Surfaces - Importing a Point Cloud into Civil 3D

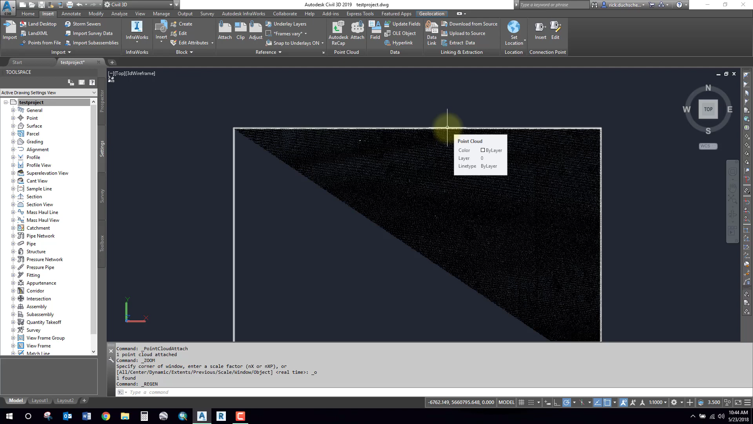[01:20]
can see if you highlight the edges you can go ahead and select that and your tool pallets turn
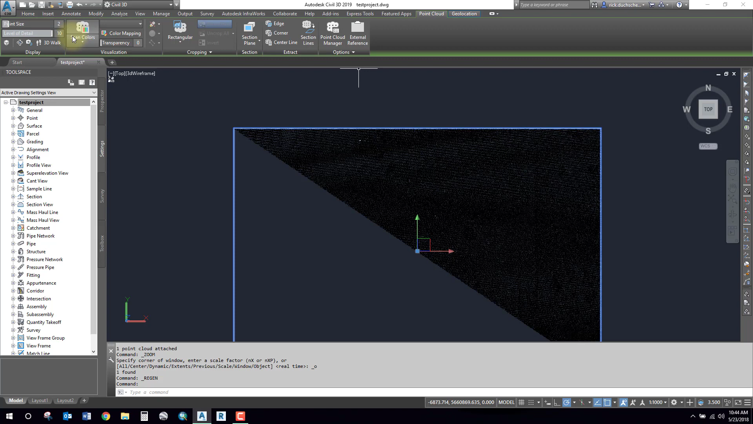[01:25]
to contextual menus and you can do some editing to
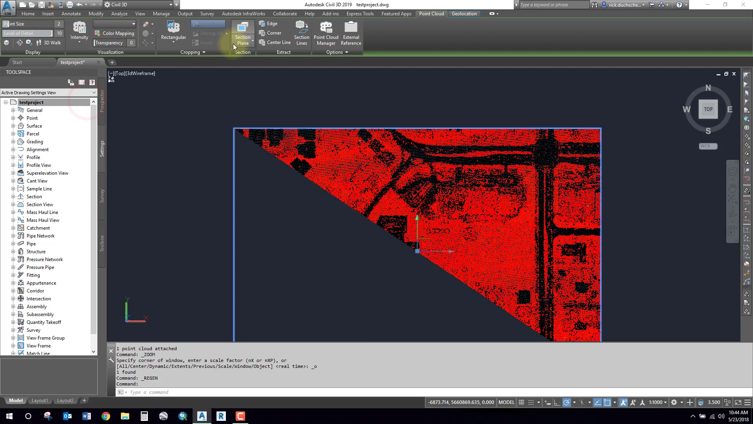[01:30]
your tool or to your point cloud and in the next session we'll talk about how to create a surface so thanks for watching bye now